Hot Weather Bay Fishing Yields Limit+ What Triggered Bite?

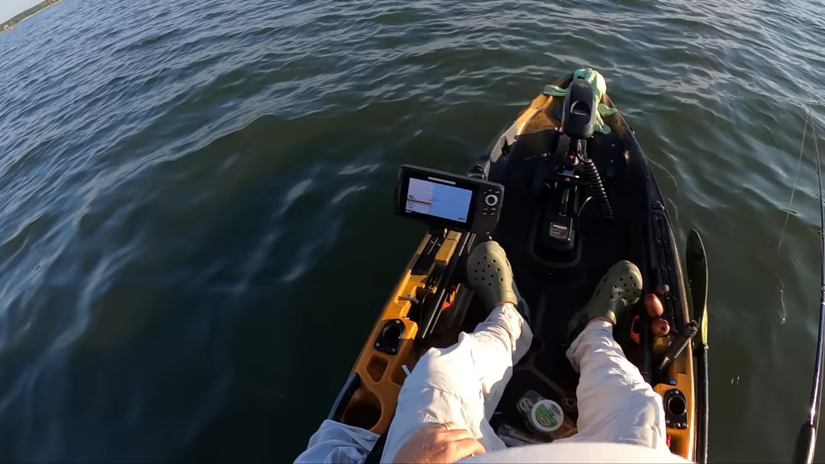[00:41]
All right, a couple of important things to learn on this video. Hey, take notice of two things. First is the water quality. Look how it's kind of brownish. The other thing is, hopefully you can see on the fish finder there, I've got 75 degree water, so both of these things are going to be important. I'm about, a mile and a half away from the nearest inlet, this incoming current. But that water's got that brownish bay look as opposed to nice, clean ocean water. I'm only about 2.5 hours away from high tide.
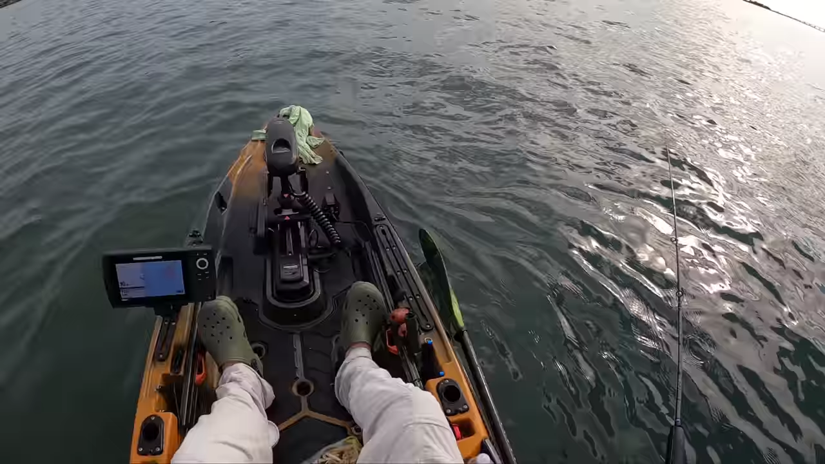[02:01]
You see it's more of a green, clean look to it. And if you can see it on the fish finder, you'll see it's 71 degrees. It dropped 4 degrees. Given that cleaner, cooler ocean water coming in, and oh my goodness, it's like somebody has flipped a light switch with the fishing.